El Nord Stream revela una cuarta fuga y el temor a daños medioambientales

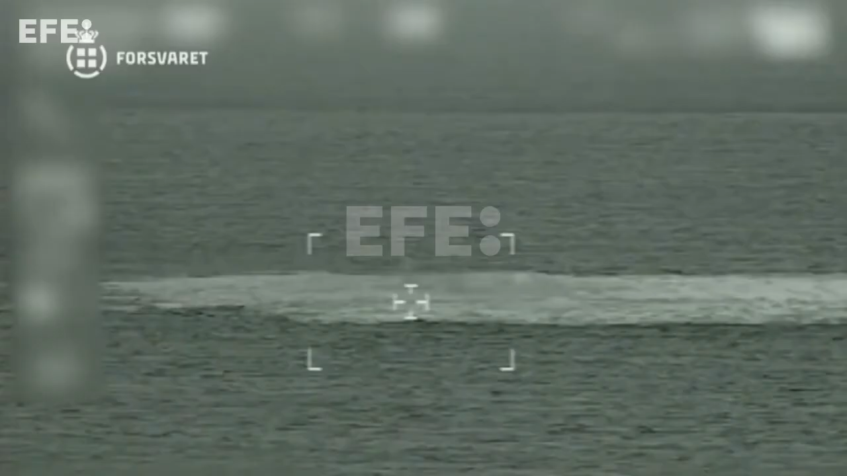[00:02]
La detección de una cuarta fuga en los gasoductos russos Nord Stream plantea la hipótesis del sabotaje.